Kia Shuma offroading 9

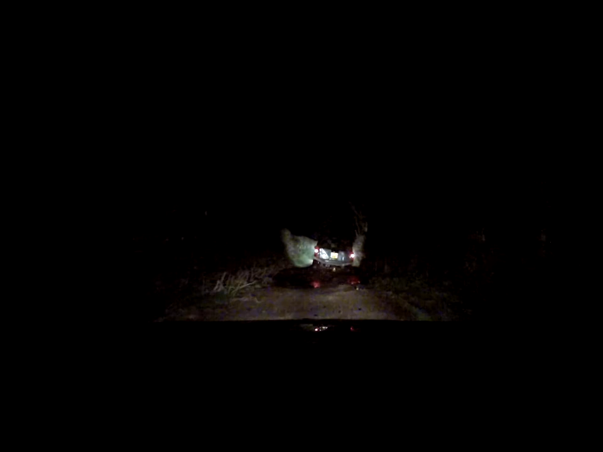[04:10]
What do we do about this one then? We make that. Go back, flat out. No, not flat out.
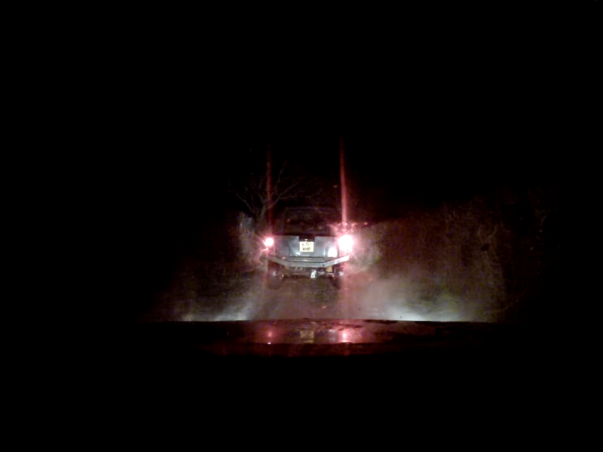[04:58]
We're coming through! We're coming through. Go on. Yeah, go on a little. Only a little bit, though. We might get stuck. If in doubt. Wait, if we just get Rice to do that so many times, we'll clear it out.